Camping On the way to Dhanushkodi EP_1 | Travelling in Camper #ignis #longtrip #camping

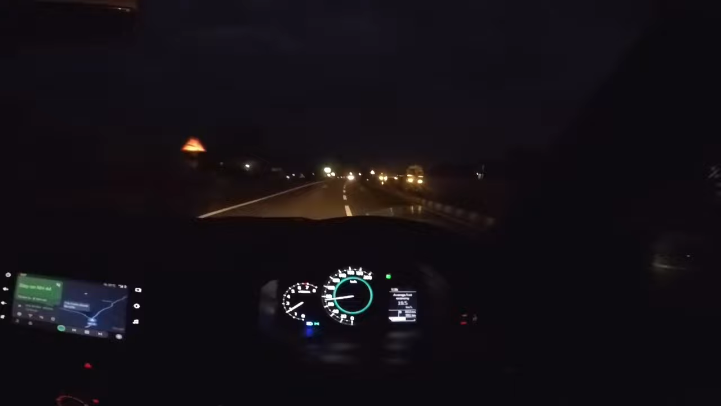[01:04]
So we have done around 50 kilometers from home. We are near Krishnagiri, and it is little bit raining.